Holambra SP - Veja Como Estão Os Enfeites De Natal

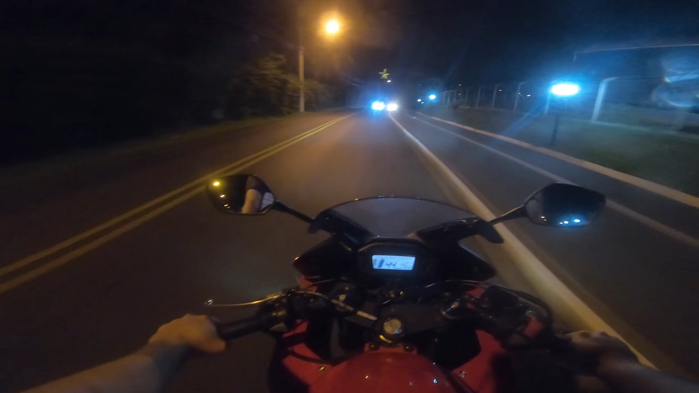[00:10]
Olha lá, daqui já dá pra ver o moinho
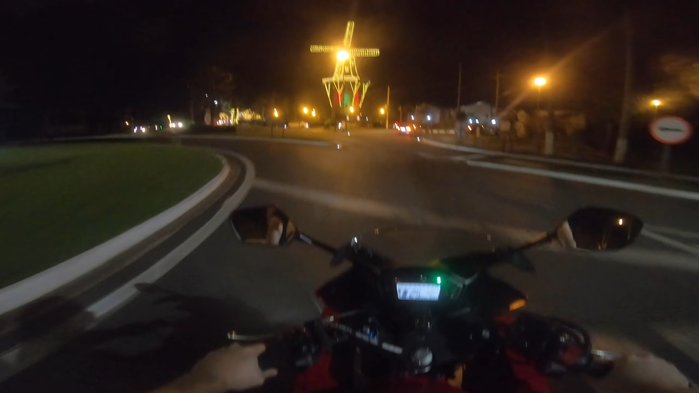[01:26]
Olha como é que tá legal Nossa, tá cheio
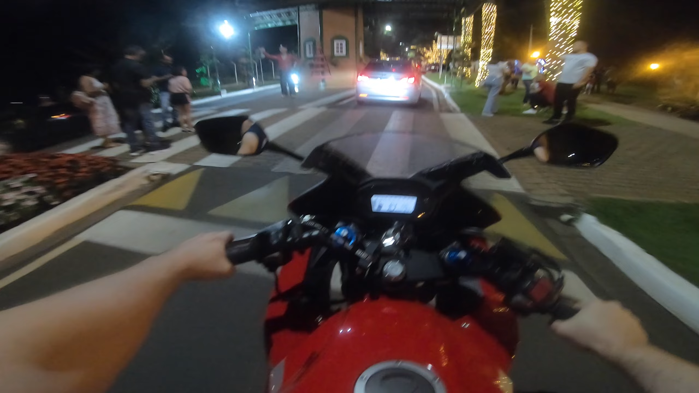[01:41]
Esse carinha aqui eu sempre penso que é uma pessoa
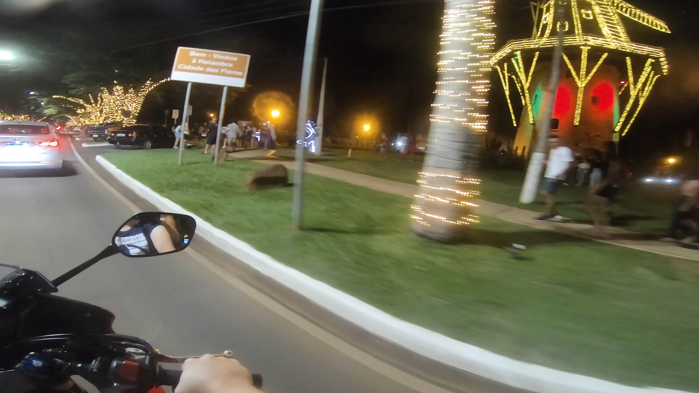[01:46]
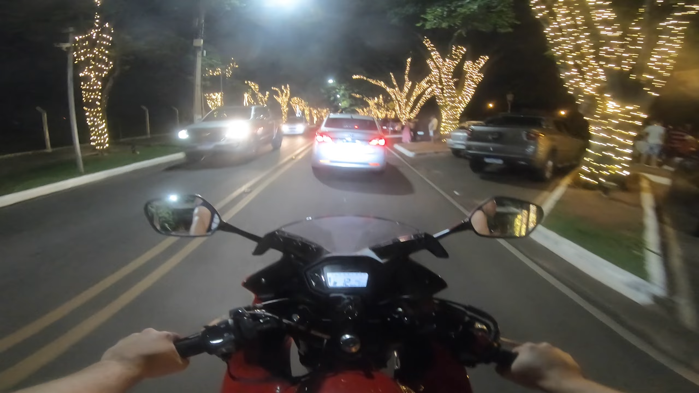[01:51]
É, a cidade aqui caprichou nos enfeites Pra quem ainda não conhece Ou quem já conhece e quiser voltar É uma boa parada pra um rolezinho de moto Final de semana dá muita moto aqui
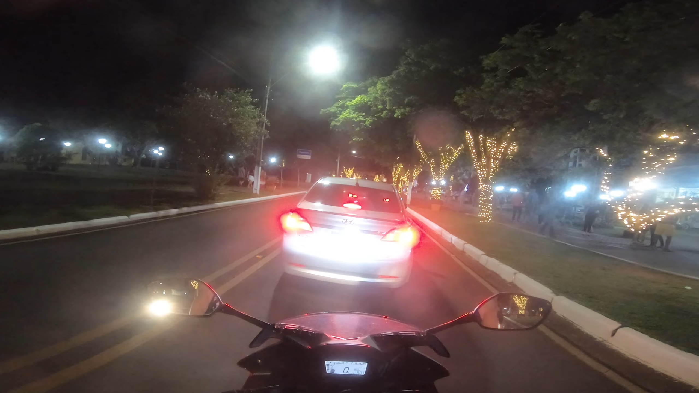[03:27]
Tempo Polícia ali na frente, senão eu já ia passar pela faixa contínua aqui Não sei se é a polícia ou se é a guarda
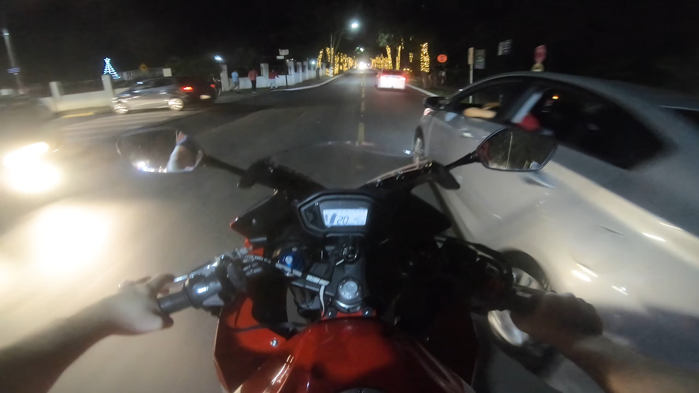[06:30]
A CIDADE NO BRASIL E esse posto Shell aqui, galera A gasolina comum aqui é sete e pouco
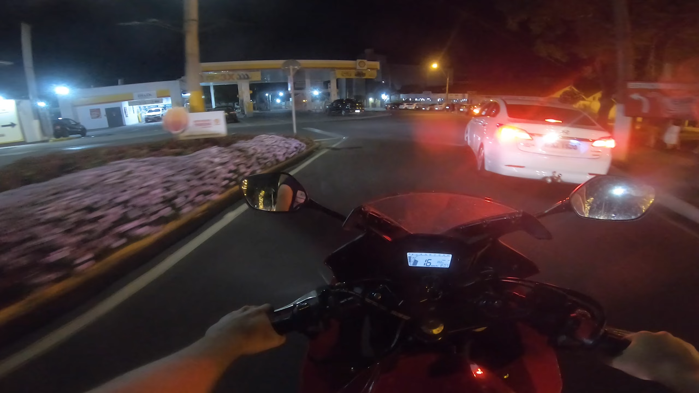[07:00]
Acho que não vai dar pra mostrar agora Mas é, acredite se quiser E lota, viu, de final de semana
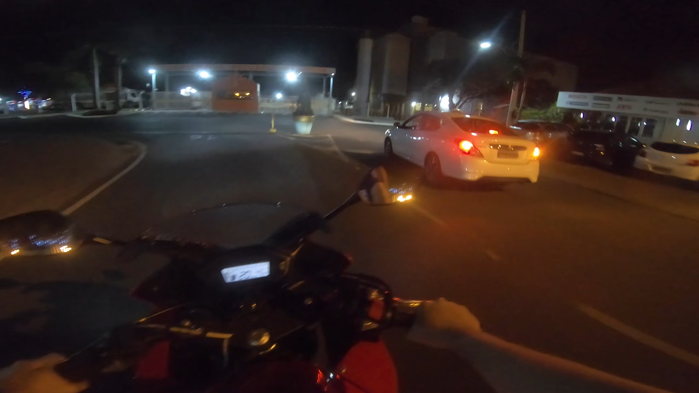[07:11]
Pessoal das motos abastecem aqui
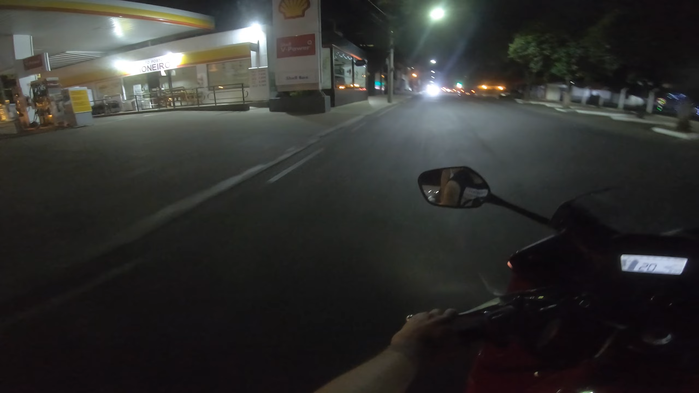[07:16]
Sete e meia três Vai descer lá na CAF Aqui mesmo